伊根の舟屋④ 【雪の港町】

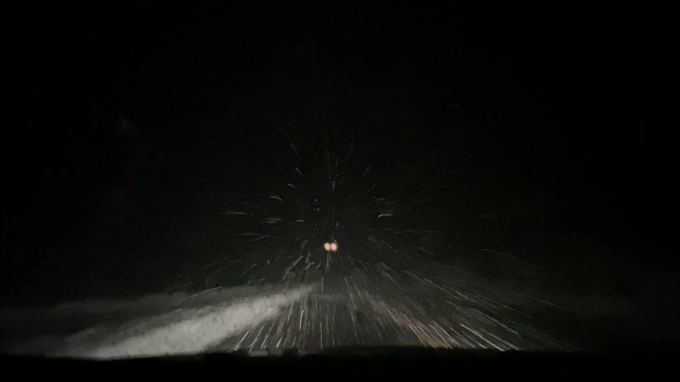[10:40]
大雪じゃん、マーク大雪やなうん開けたらあかんで北海道ぐらいの大雪やな北海道やんなんか、開けたらあかんで開けたらあかんであかんでやばいやばいやばい見えんな前が見えんなやばい前が見えん危ないちょっと座ってちゃんと